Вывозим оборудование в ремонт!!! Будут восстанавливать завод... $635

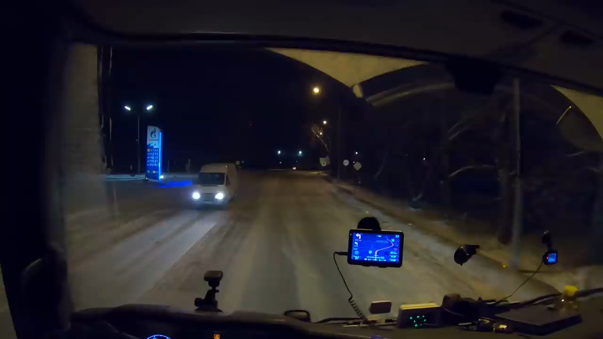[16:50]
А то мы здесь налево уходили, а сейчас вот указатель был Уфа направо. Ну да. Так мы уходили налево, вот туда ехали, там что-то через город. Детишки тут какие-то бегают. Маленькие. Так мы левее ехали. Видно, тут они какой-то ремонт у них тут был или что.
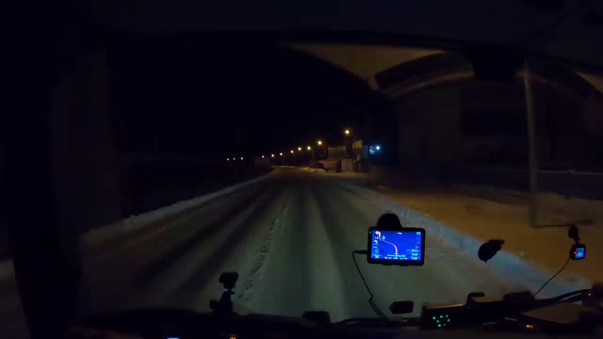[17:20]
За бортом минус 11. Господи, не пугай так. И тебя с Рождеством, братан. Чё ж ты дудишь-то так?
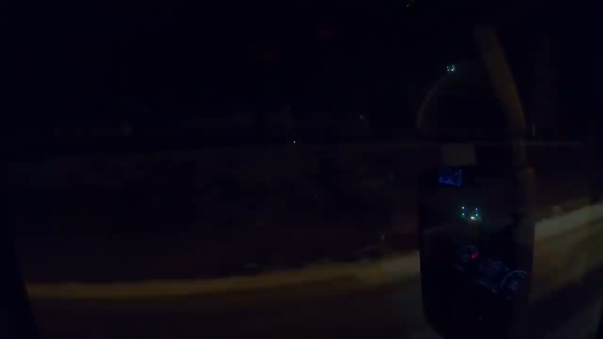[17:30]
Я ощутил это. Останавливаться бы не пришлось. Да, тебя тоже с Рождеством. Будь здрав, боярин. Видите, сколько тут снега насыпало. Тут хорошие снегопады были. Минус 10 уже всё стало. Мороза нет. Где зима? Это не мороз, это не зима.
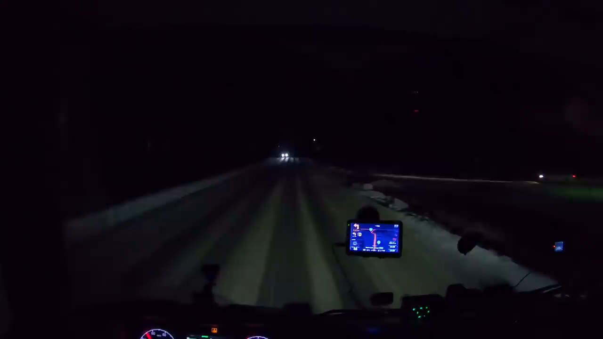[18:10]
Надо газку. Да езжай уже, езжай. Ну я ж поздоровался. Все хорошо, тебе по прямой. А я вижу в горку.